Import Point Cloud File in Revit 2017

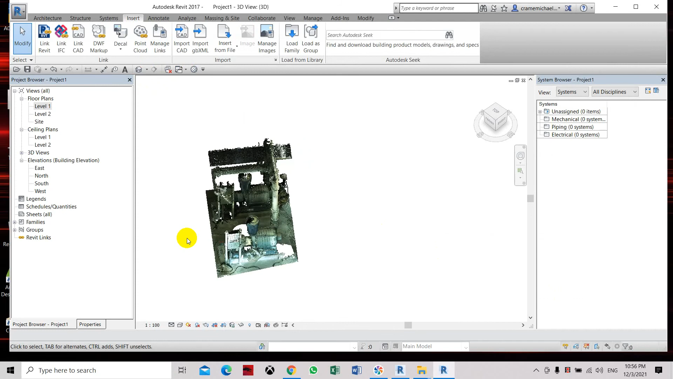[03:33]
the image of the file or the point cloud file has been inserted